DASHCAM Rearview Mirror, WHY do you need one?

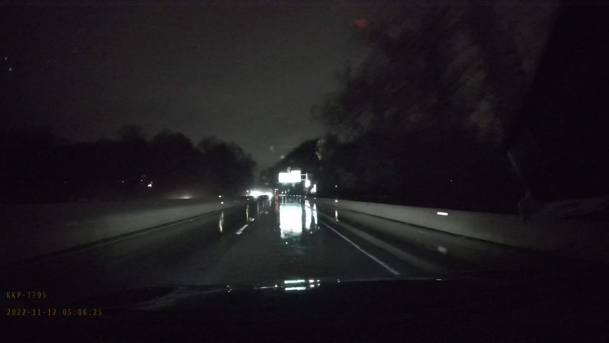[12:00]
I hope you enjoyed the video. This dude is going the wrong way. Holy shit.